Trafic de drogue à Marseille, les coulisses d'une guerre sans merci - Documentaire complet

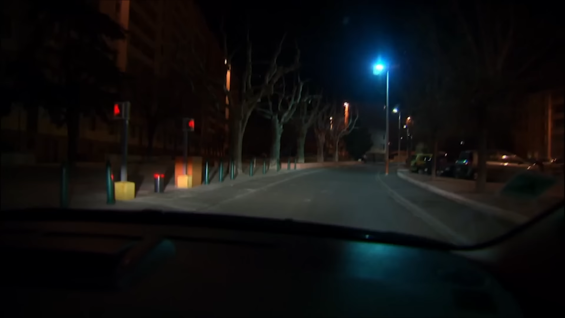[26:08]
Voilà, il y en a un qui se tient là devant, là aux poubelles, là.